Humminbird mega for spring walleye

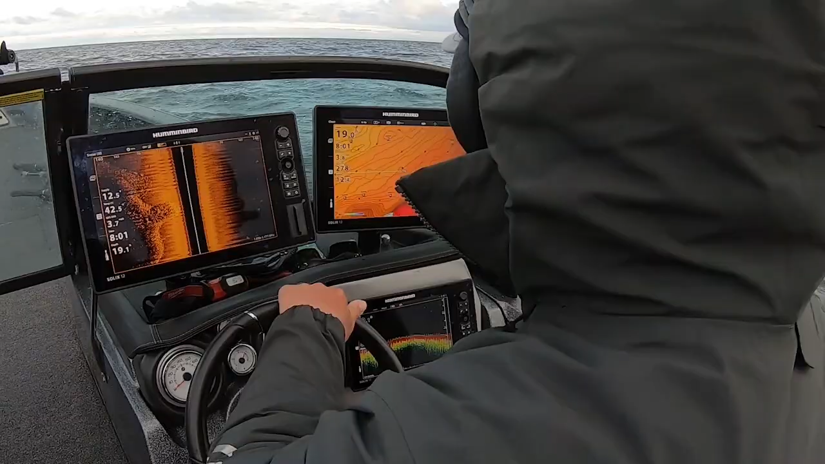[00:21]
that's relative to shoreline that's
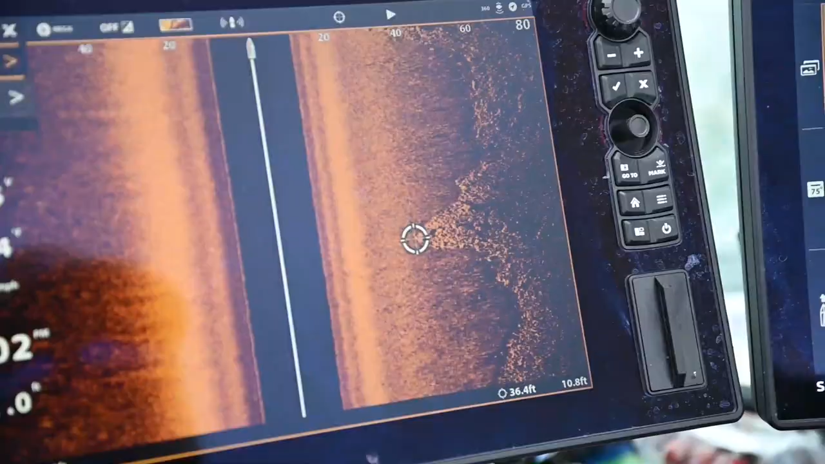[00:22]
generally where your warmest water temps are and anywhere where you can see any kind of
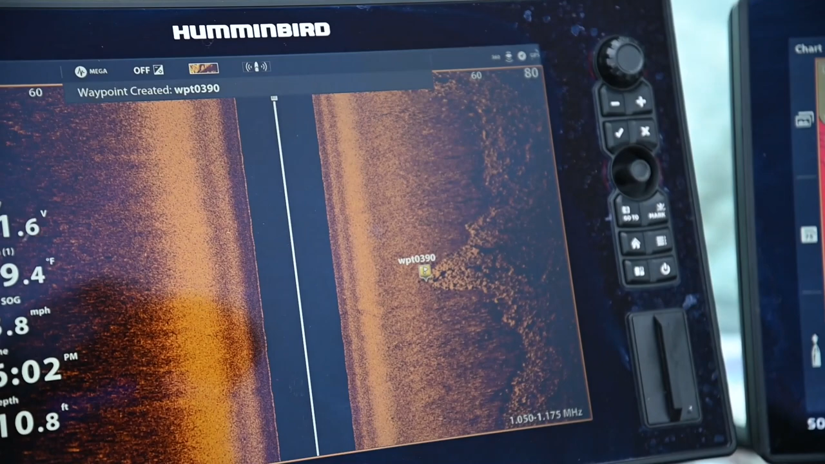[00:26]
On screen: depth 10.8 ft
point or inside turn or even where your brake line gets really really sharp is really nice and
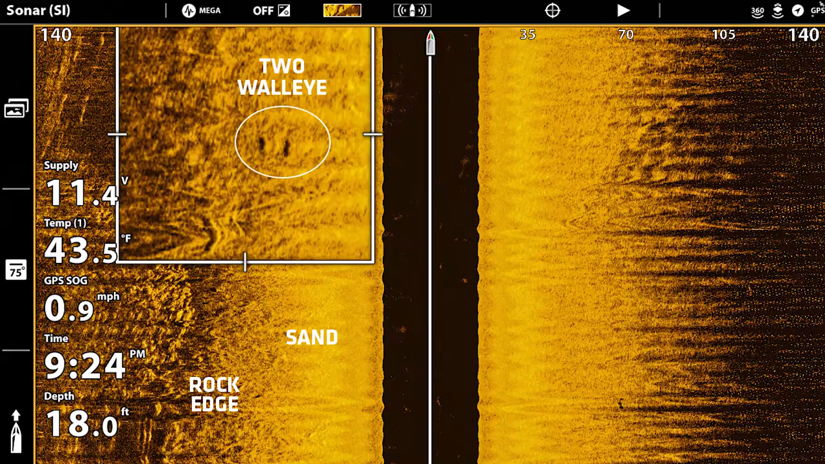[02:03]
On screen: depth 18.0 ft, water 43.5°F, speed 0.9 mph
with your side imaging and basically any kind of fish that I'll mark I'll throw a waypoint on I like
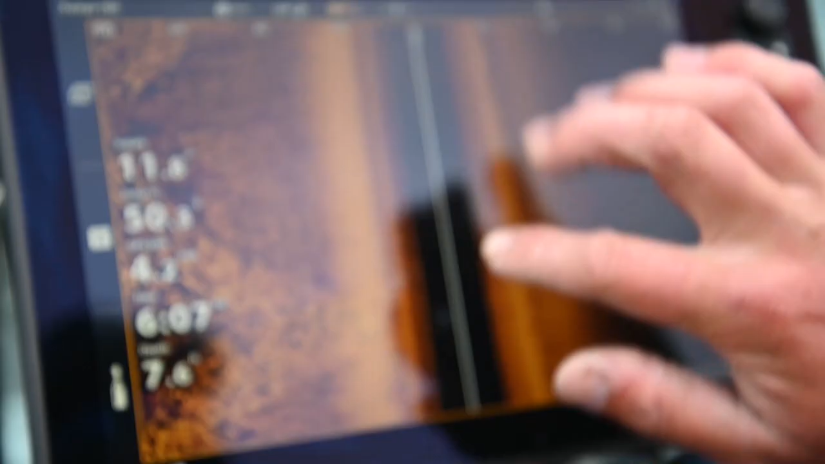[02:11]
to throw waypoints on any kind of
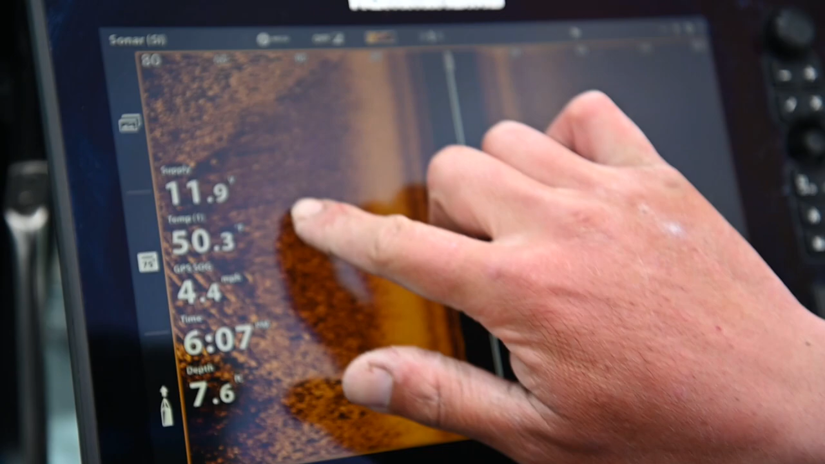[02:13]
On screen: water 50.3°F, speed 4.4 mph
points or inside turns where I know those are going to be a little bit higher percentage areas even after that and then once we get to that fact it's putting the rods out and seeing if we can get these fish to react all
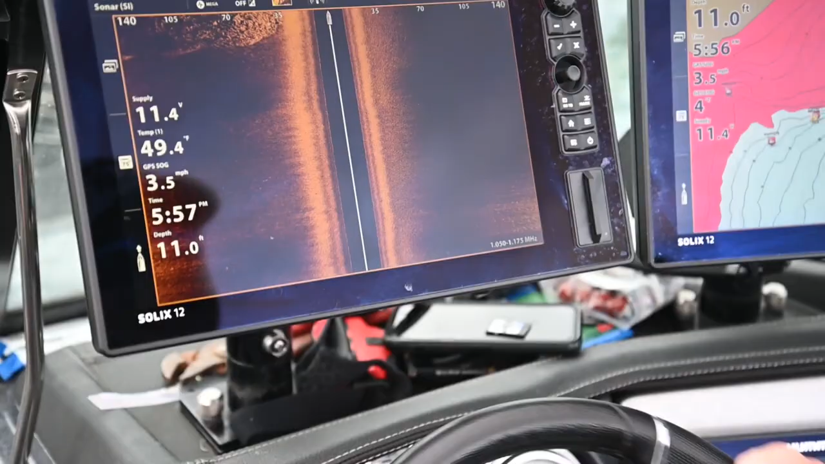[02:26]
On screen: depth 11.0 ft, water 49.4°F, speed 3.5 mph
right so we're just pulling up on this point here you can see we've got
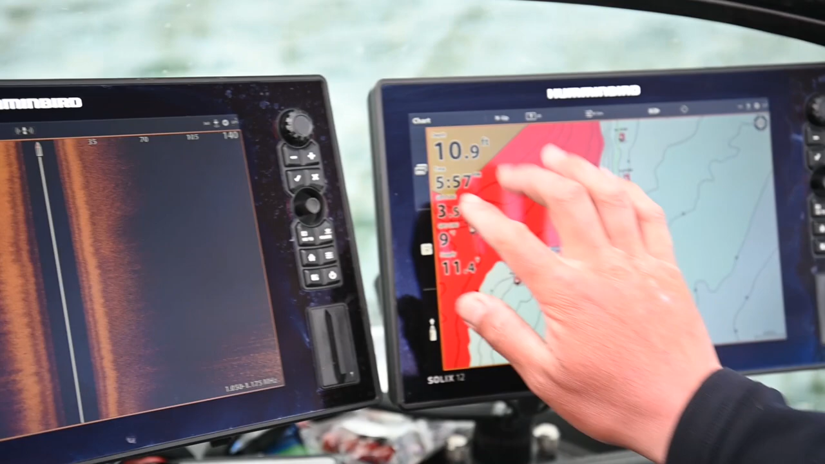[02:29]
a nice extension we've got some tight brake lines here on our right hand side you can see our rock to sand transition
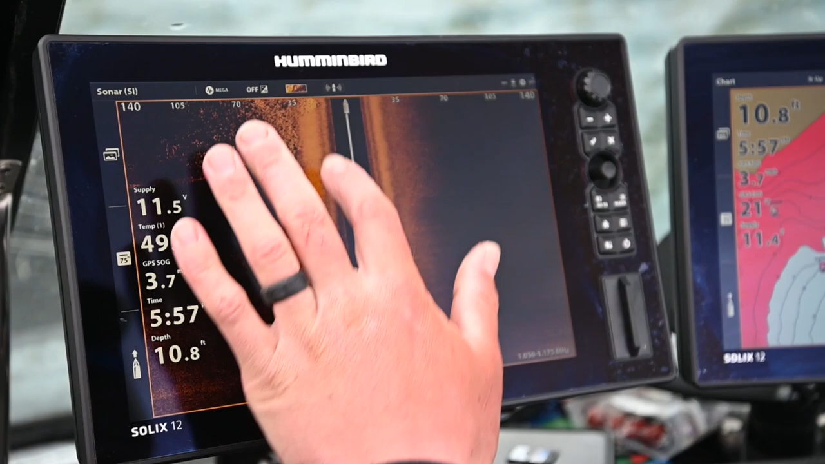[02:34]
On screen: depth 10.8 ft
here really clear and I like to lay out these waypoints just right on
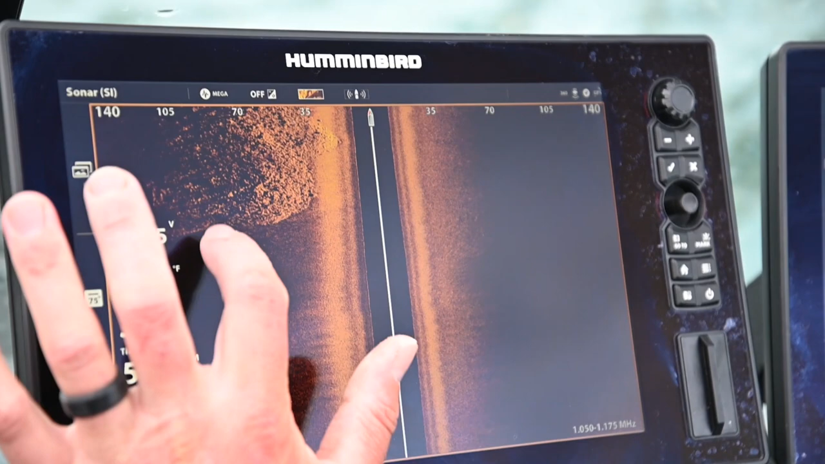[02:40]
the edges of here it's super easy with these Solex units you can have a very simple touch this is my
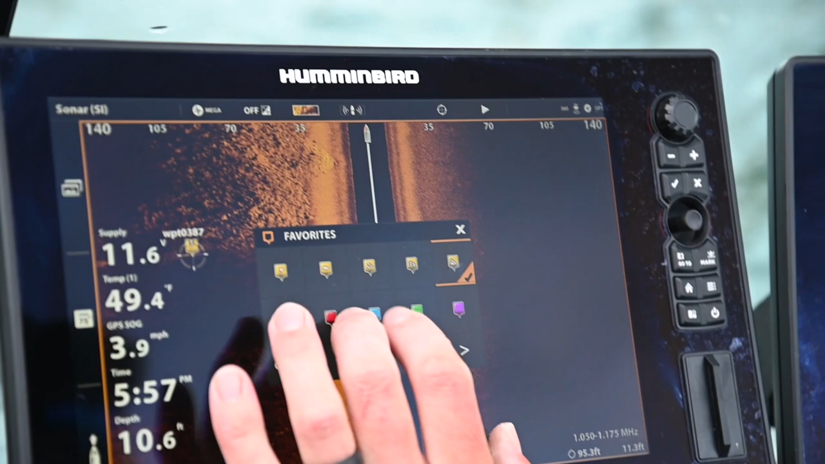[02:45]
On screen: water 49.4°F, speed 3.9 mph
rock waypoint I like to label them red so I know not to go inside of them and boom there's our rock okay now
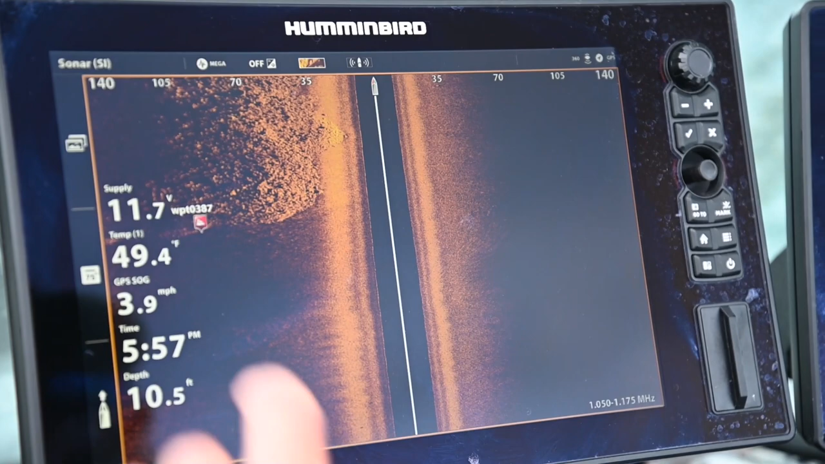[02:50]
On screen: depth 10.5 ft, water 49.4°F, speed 3.9 mph
you want to lay out this whole entire edge as we go and you'll see these small
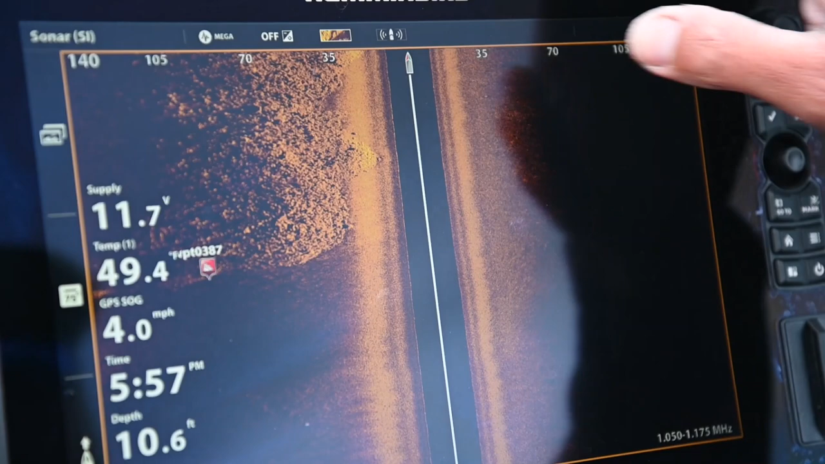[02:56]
On screen: depth 10.6 ft, speed 4.0 mph
little points this spot right here now this is a
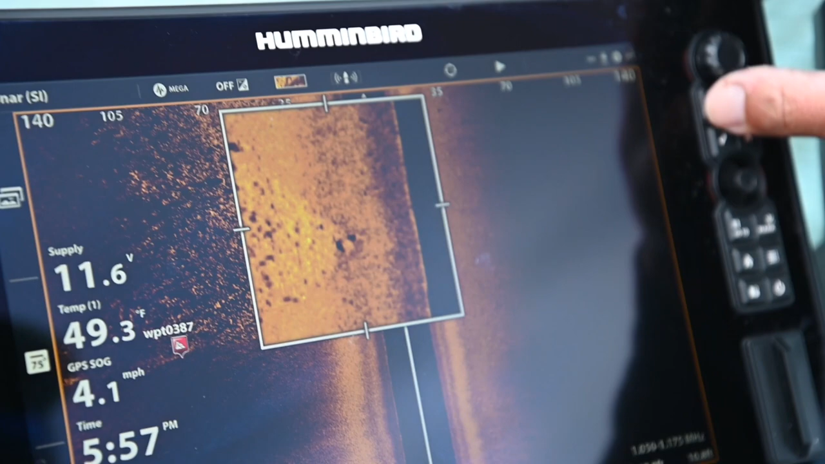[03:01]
On screen: water 49.3°F, speed 4.1 mph
sweet spot right this is your spot on the spot it's a nice small extension right on the point and we want to
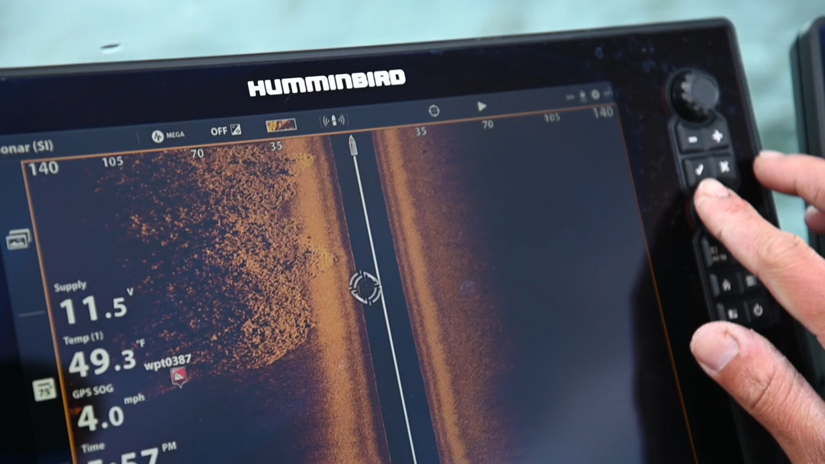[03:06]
On screen: water 49.3°F, speed 4.0 mph
lay a waypoint right on that right there
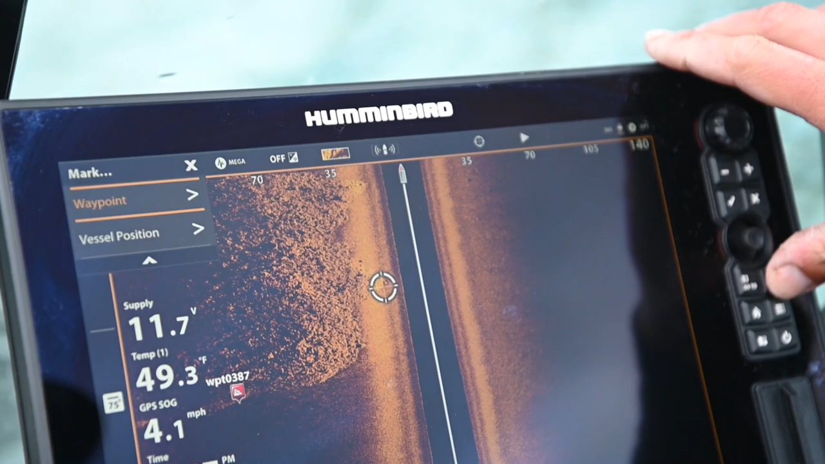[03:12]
On screen: speed 4.1 mph
boom boom done here's another one up here so
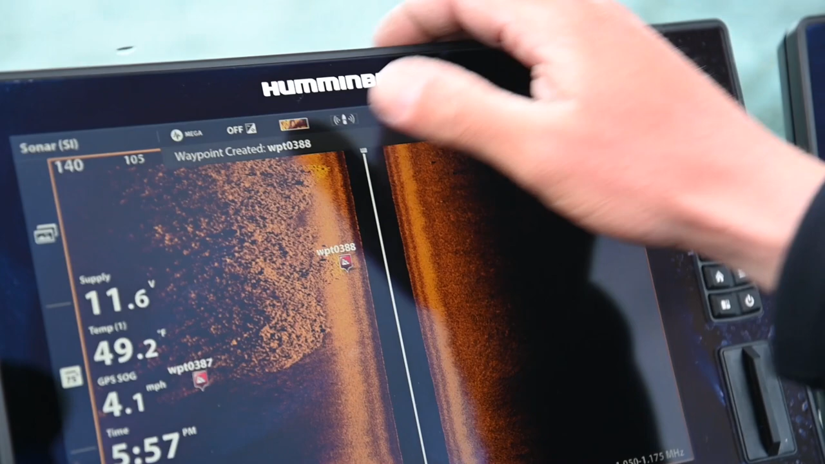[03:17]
On screen: water 49.2°F, speed 4.1 mph
if you guys want to make specific casts you know exactly where these waypoints
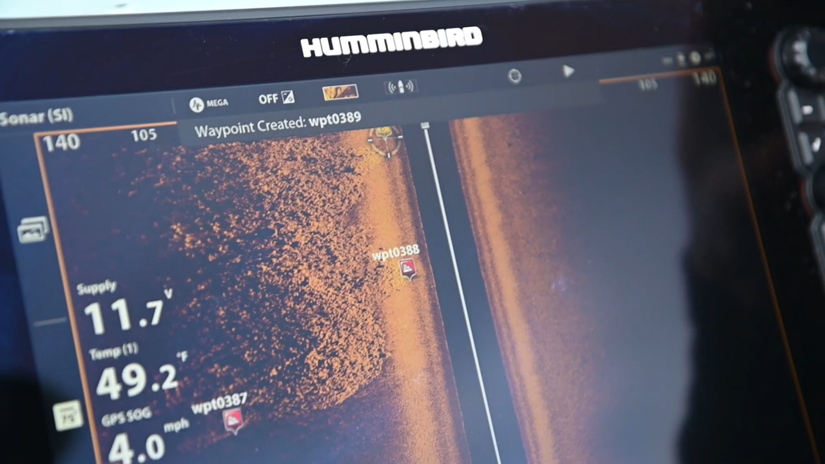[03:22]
On screen: water 49.2°F, speed 4.0 mph
or where these points are at as you lay out your waypoints now you can see we've got a big